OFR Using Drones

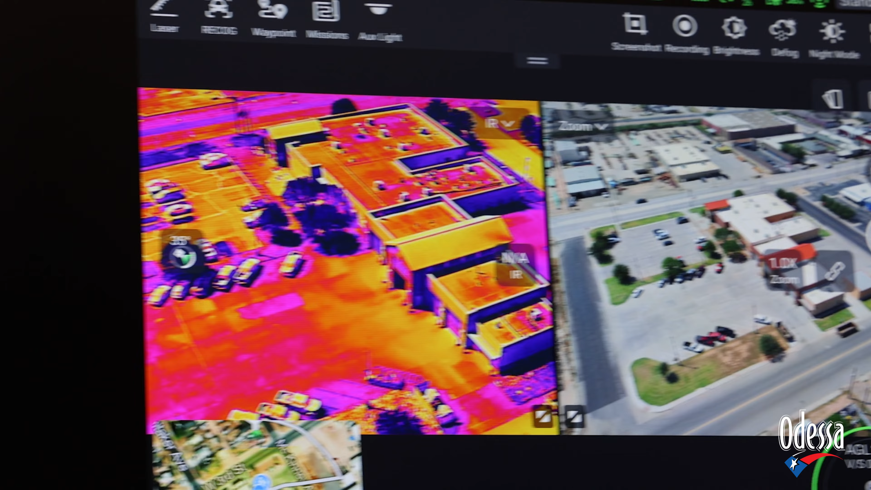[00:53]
with the naked eye but we can see where those fires are with these drones hazmat scenes are a lot of unknowns what do we have spilled what do we have leaking what do we have on fire